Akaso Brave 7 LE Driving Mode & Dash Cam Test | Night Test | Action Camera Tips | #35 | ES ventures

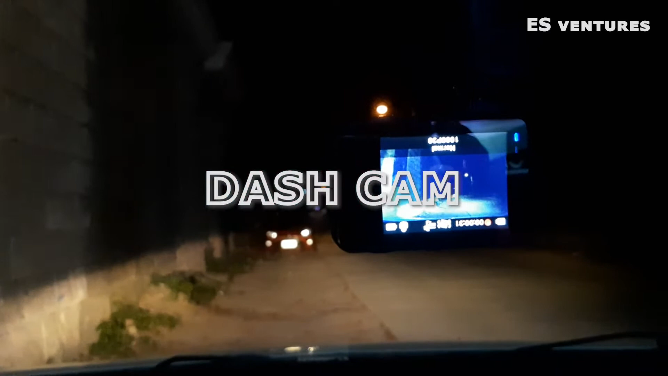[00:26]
Kailangan mo lang i-turn on yung driving mode at saka yung upside down na settings.
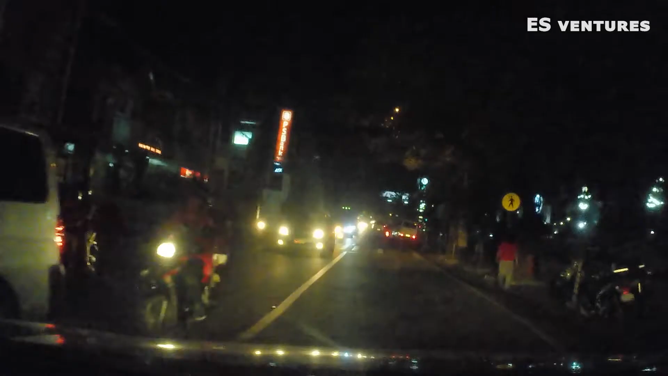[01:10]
So ito na yung driving mode ng Akaso Brave LE.
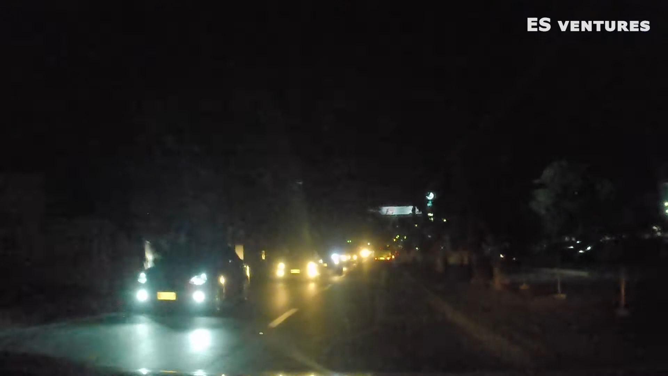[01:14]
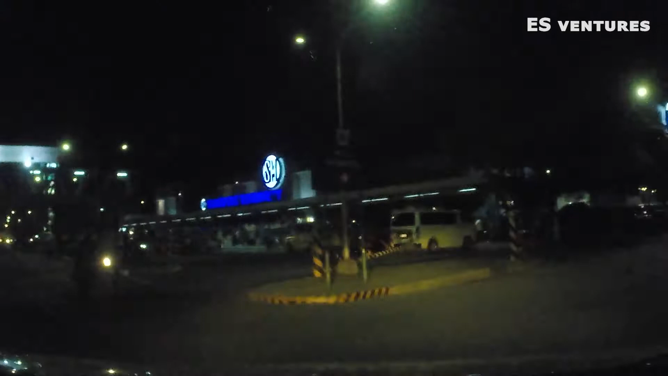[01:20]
Yung settings nito ay 1080p at 30fps. Yung angle ay super wide. Gabi yung setting kaya medyo may noise yung video. Pero normal lang naman yun sa mga action cameras.
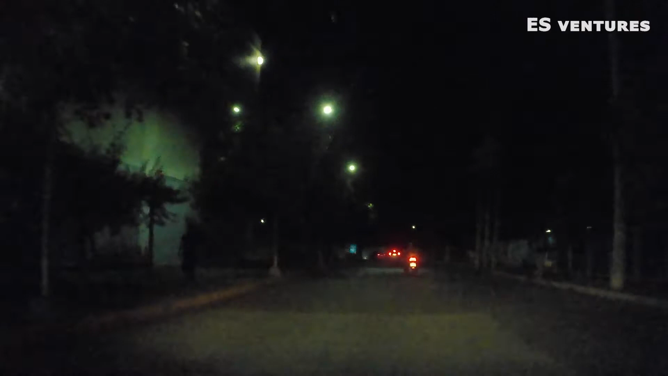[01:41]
Sa driving mode na setting, pwede mo nang gamitin yung loop recording. Hanggang 5 minutes ang pwede dito.
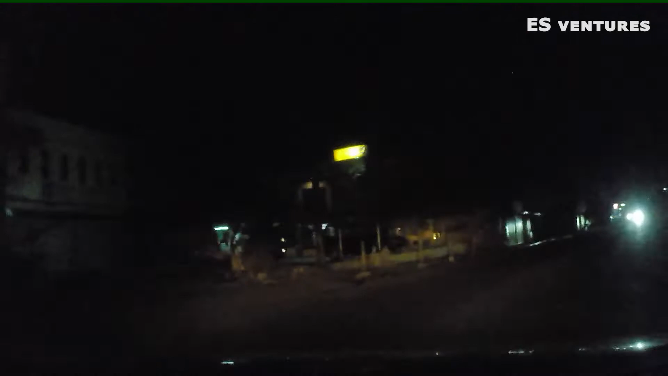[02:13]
Pagdating sa battery consumption, hindi mo na poproblemahin ito kasi continuous charging naman via car charger. Kailangan mo lang pala ng dashcam mount para ma-install yung action camera at magamit na dashcam.